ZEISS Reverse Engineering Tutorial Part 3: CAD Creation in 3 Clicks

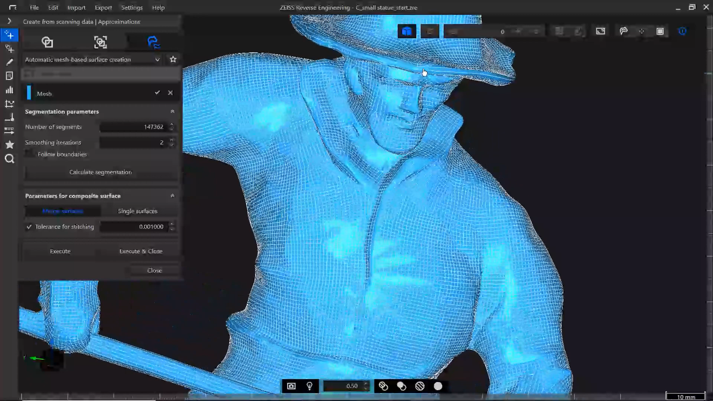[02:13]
When I zoom in, you can see the resulting quad mesh. Under number of segments, you can see that we have about 147,000 segments.
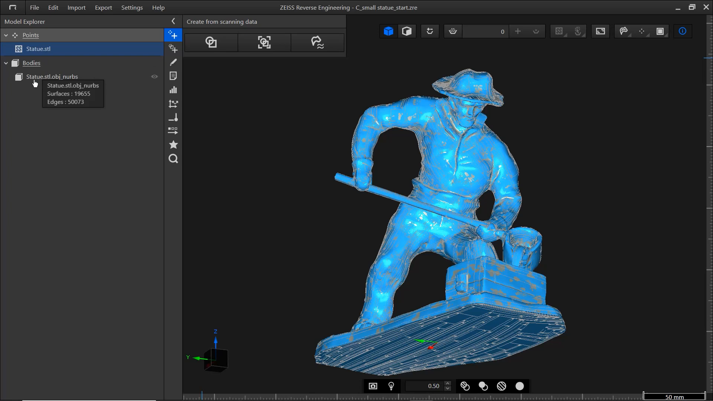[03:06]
When I hide the mesh, you can see the result.
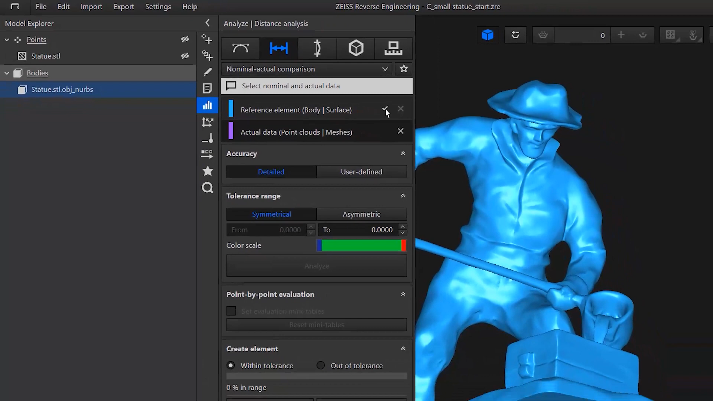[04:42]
Since I'm not displaying the mesh in the cat window, I'll select it in the model explorer. As you can see, it's now colored purple, both in the model explorer and the cat window.
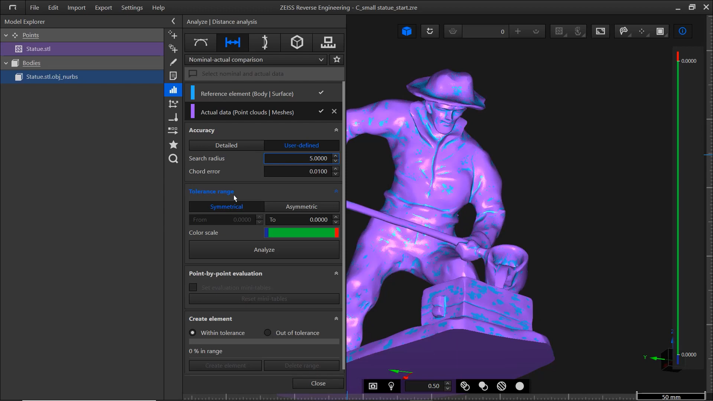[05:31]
Here you can enter a maximum search radius of 5 mm, for example. In most cases, user-defined works best. Underneath, you can set a tolerance range. If you don't define a tolerance, ZRE does it for you when you click Analyze. It sets the tolerance range such that 66%
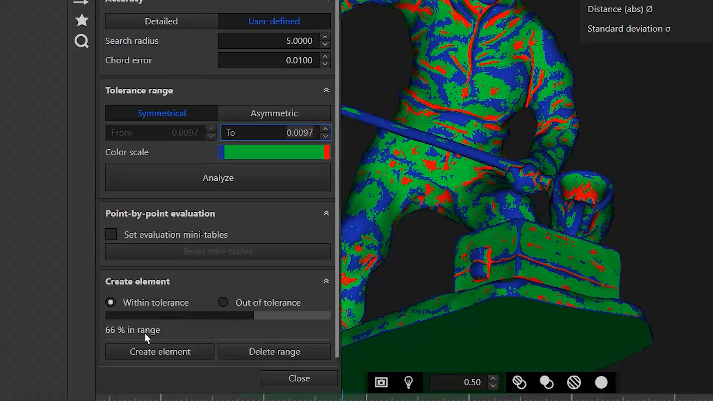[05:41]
of all analyzed points are within range. In other words, at a tolerance range of 97 microns, 66% of the analyzed points are within tolerance.
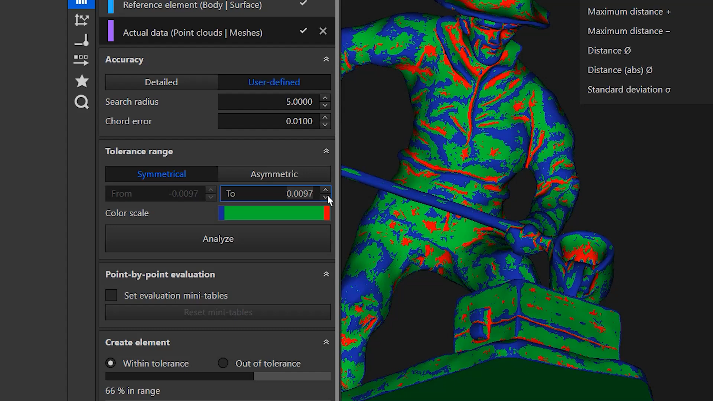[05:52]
That's an incredibly tight tolerance range for this statue,
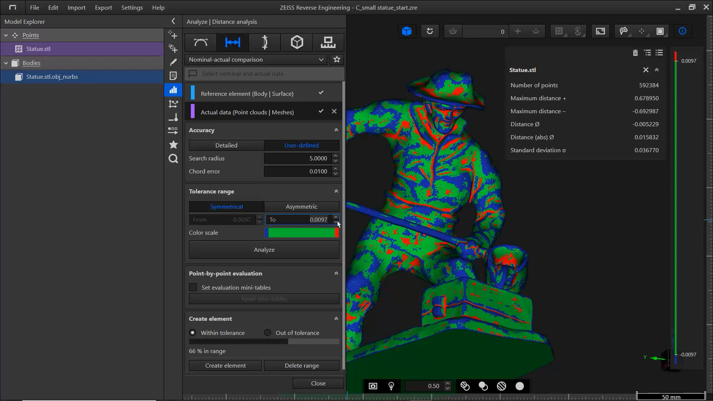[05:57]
so let's change it to 0.1 mm.
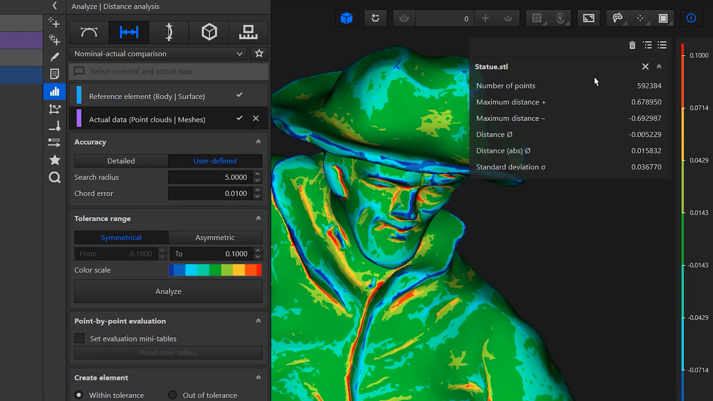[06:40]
It shows the number of points, the maximum positive and negative distance, and so on. To see the actual deviation value for certain points, use the point-by-point evaluation.